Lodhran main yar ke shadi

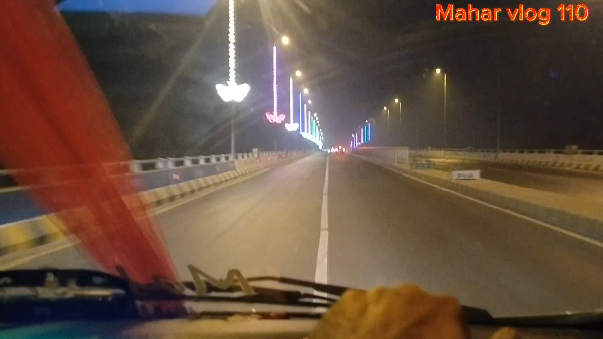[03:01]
تھوڑا آگی ابھی اکراز کی ہے ہم رکے ہوئے تھے تو حمدولہ صاحب کی گاڑی نے ہم اکراز کی ہے ابھی ان کو پکڑتے ہیں یہ دیکھیں کتنا خوبصورت منظر ہے اور کیا خوبصورت لائٹنگ کی گئی ہے بہاول پر روشنیوں کا شہر ہے چھوٹا سا شہر ہے لیکن بہت خوبصورت اور بہت اچھے طریقے سے ڈیبلپ کی گئی ہے
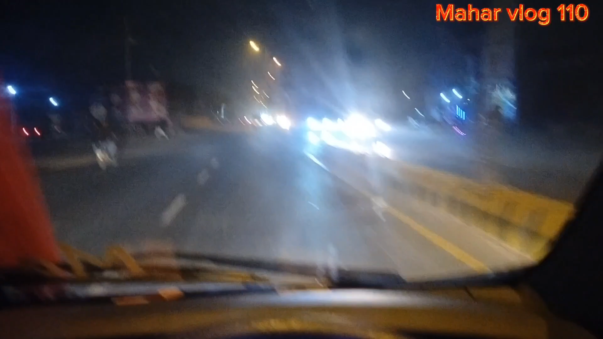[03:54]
الحمدللہ بہاول پر خیر وافیہ سے پہنچ چکے ہیں اور اب میری جھال کی درف روانہ ہیں اور
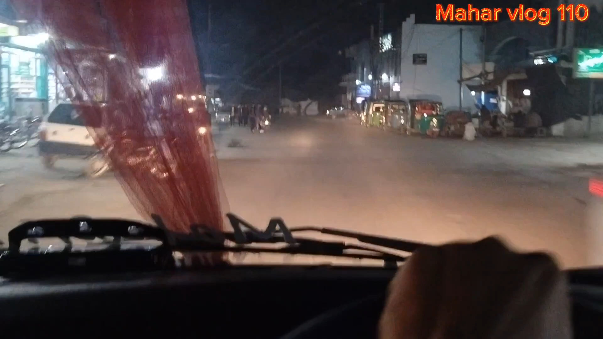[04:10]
باقی روٹین اور شہر بہاں میری جھال میں پہنچ کر روٹین آپ سے شیئر کروں گا کیونکہ مجھے نہیں لگتا کہ میری جھال کھولا ہوگا کیونکہ دس وجہ تو لائٹس آف کر دی جاتی ہیں دیکھتے ہیں آپ کیا بنتے ہیں بہر وافیہ سے ہم الکاسی میری جھال پہنچ چکے ہیں یہ الکاسی میری جھال ہر طرف رشی رشے دیکھیں